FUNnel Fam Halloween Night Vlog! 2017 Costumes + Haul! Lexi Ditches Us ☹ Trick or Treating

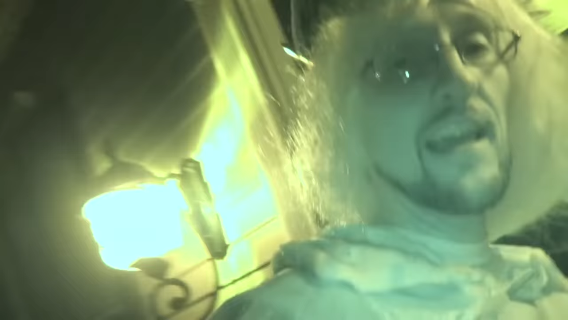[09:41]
He won't leave till we get candy. Come on.
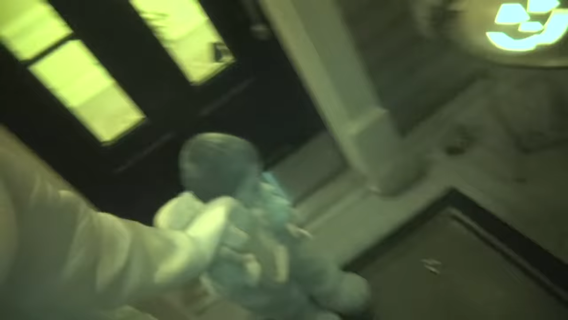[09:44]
There's no candy. Okay, look, I found some candy right here.
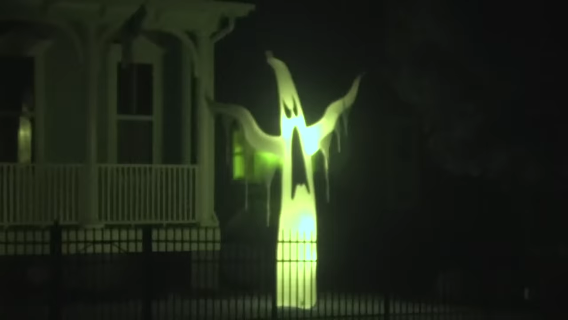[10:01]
That's a bad guy. Look right there. Ooh, bad guy.
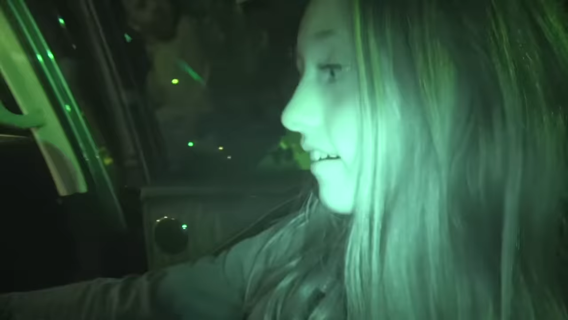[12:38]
Look, she left us so early, she didn't even see Sean in his costume.